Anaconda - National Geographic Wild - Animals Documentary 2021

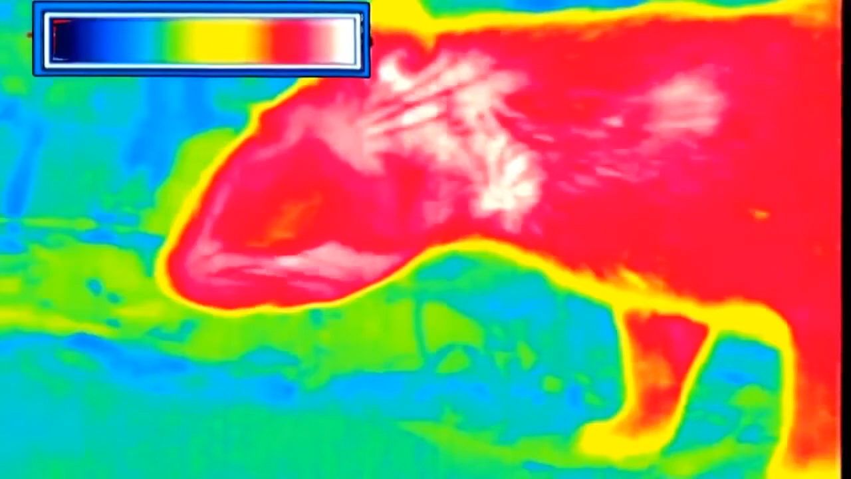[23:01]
Peut-être distingue-t-il le paca comme à travers une caméra infrarouge.